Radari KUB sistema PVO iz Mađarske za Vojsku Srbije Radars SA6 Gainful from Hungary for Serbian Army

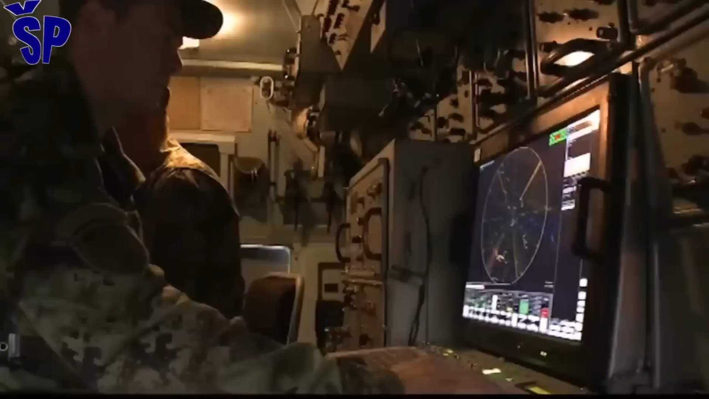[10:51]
U pasivnom režimu rada sistema PVO kub M povećava svoju borbenu žilovost i time se izbjegava da
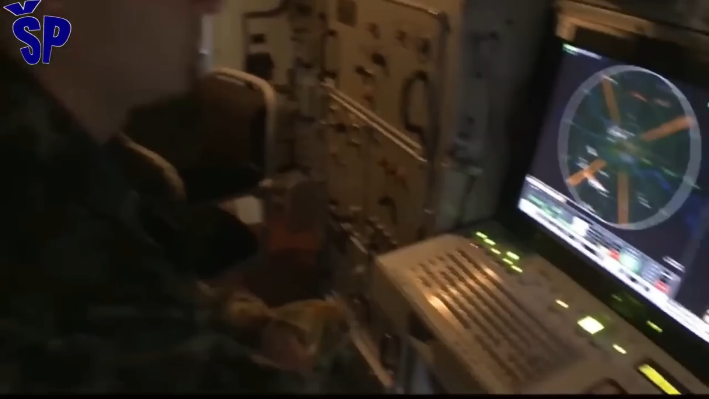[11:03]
ovaj raketni sistem bude uništen od strane harm protiv radarskih raketa kao u 1999.